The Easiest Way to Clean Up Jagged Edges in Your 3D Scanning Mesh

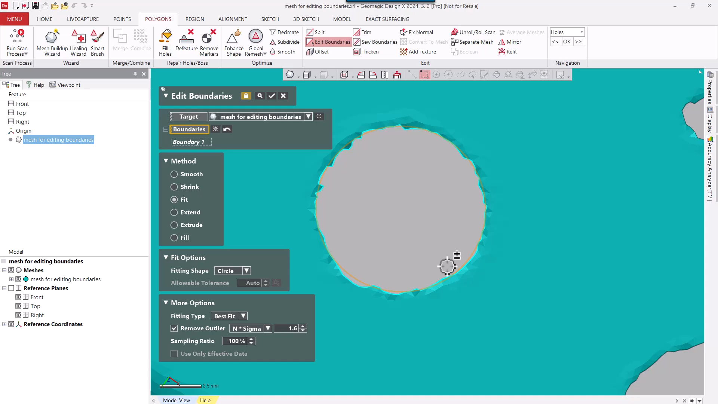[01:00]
We can also change that to a Minimum Boundary. So it's going to fit to the inside.
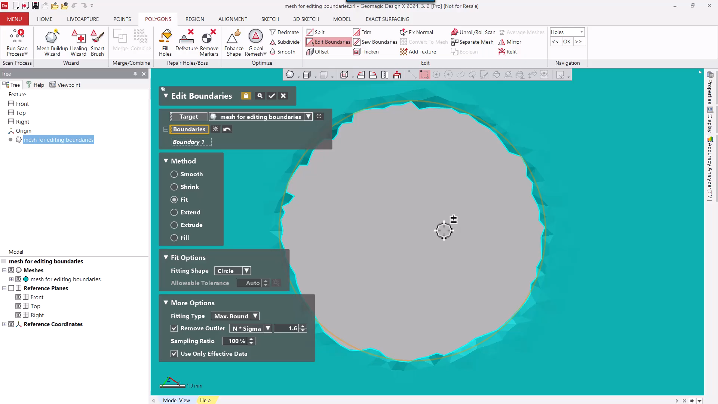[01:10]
We can change that to the Max Boundary and get on the outside of the boundary. We could also say a hole. And a hole is going to basically create an inscribed circle. I'm going to change that back to Best Fit.
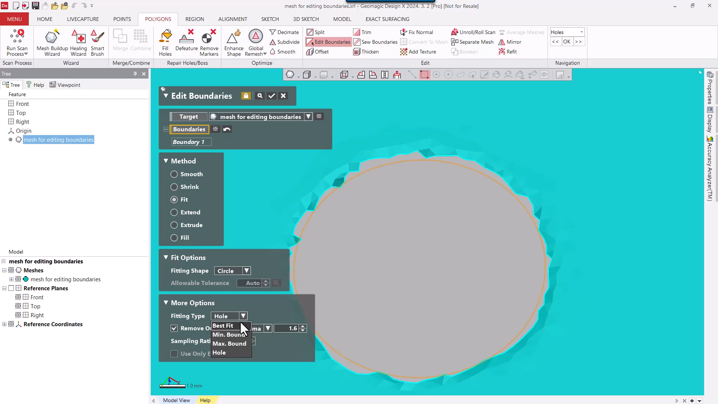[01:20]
And we'll go ahead and apply that.
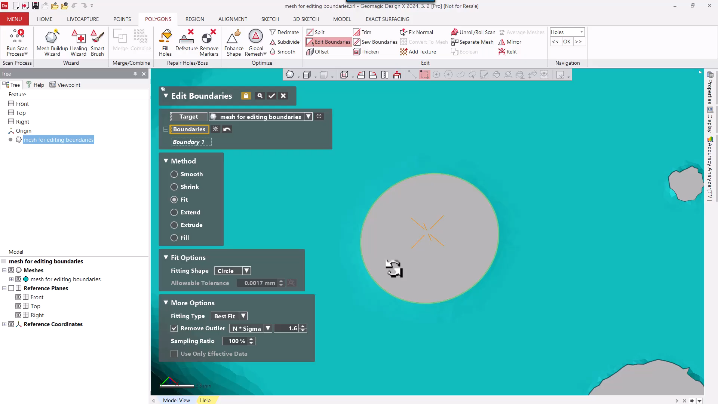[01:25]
And now you can see how it sharpens that circle, making kind of a perfect mesh circle on that boundary.
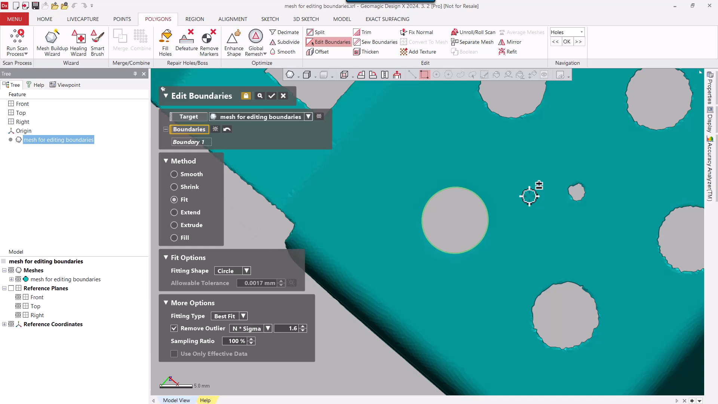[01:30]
So I'm going to repeat that process on these other boundaries, these circular boundaries here.
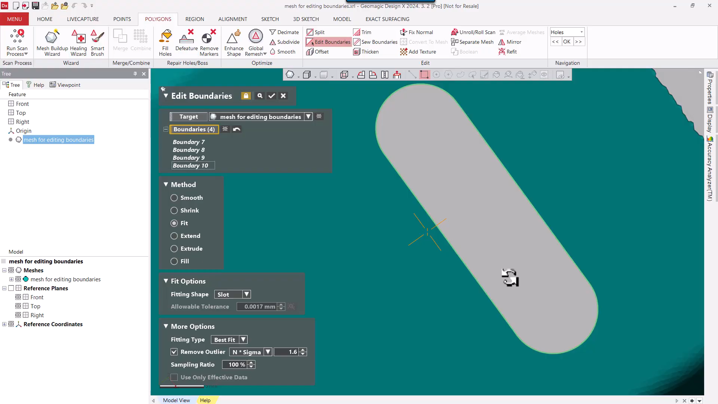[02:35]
Let's continue on with the boundary fitting.
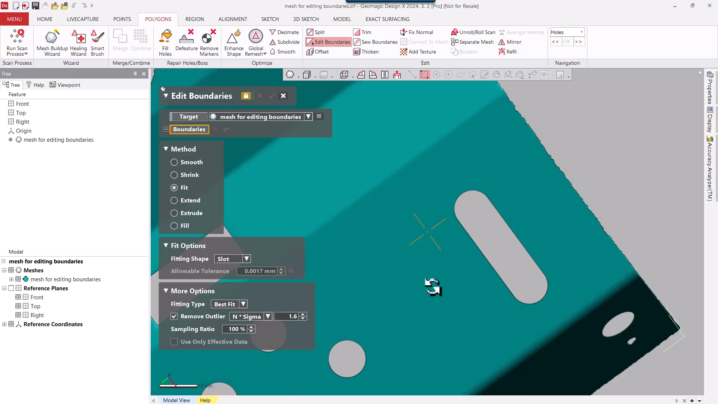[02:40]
So after fitting some of these boundaries to specific shapes, we can kind of focus on the outside here of the part. That said, that's going to be a freeform fit because it doesn't fall into any primitive category.
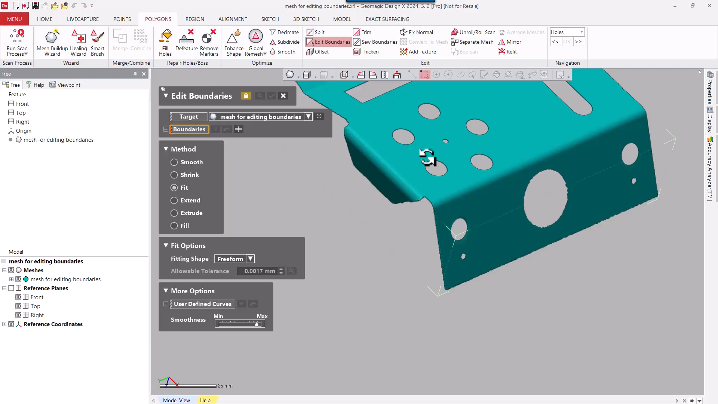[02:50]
When I select on this boundary, however, the whole boundary highlights. And you can see here, I can control the smoothness of the boundary. But what happens is on the sharp corners, things start to get kind of rounded off.
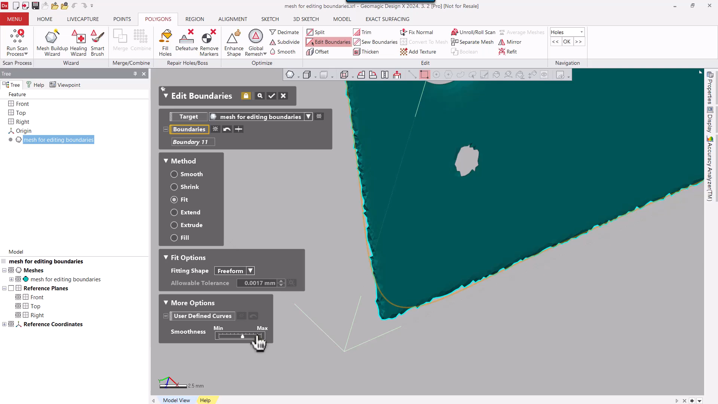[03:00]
It gives us a preview again in an orange boundary. You can see it's happening up here as well. Anywhere there's a sharp corner, it's going to deviate too much for us.
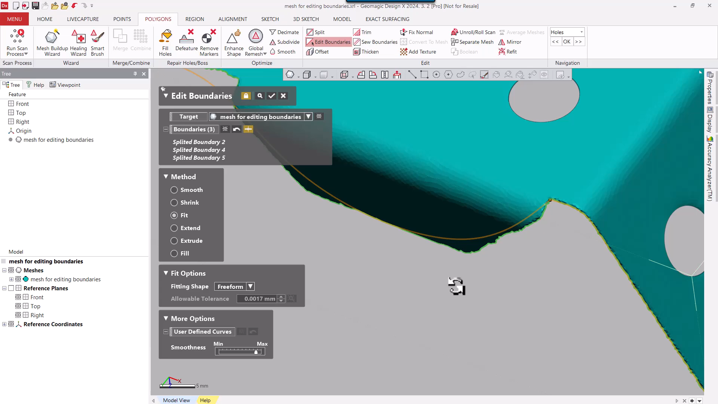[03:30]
split points so we can get a better fit going around the perimeter of the part. So I'm going to go ahead and click on a few more sharp corners.
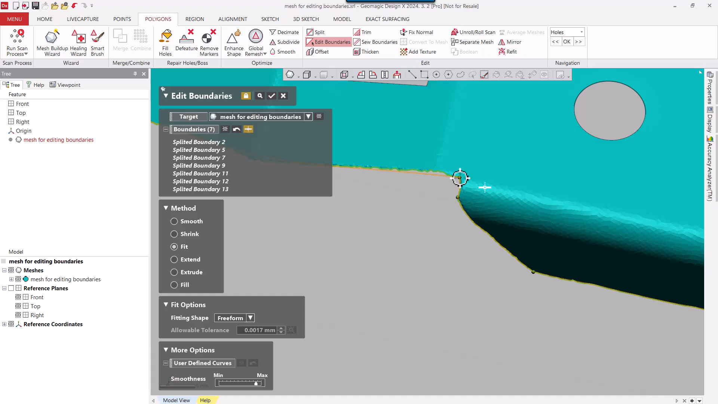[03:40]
And I'll kind of make my way around the part. And we can, wherever there's a fillet here, let's for example, I can kind of break that up.